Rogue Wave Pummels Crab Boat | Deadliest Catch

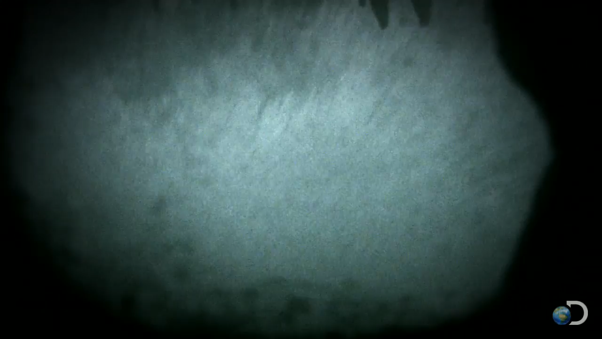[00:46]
A 50-foot wave crashed into the bow, sending a pot overboard,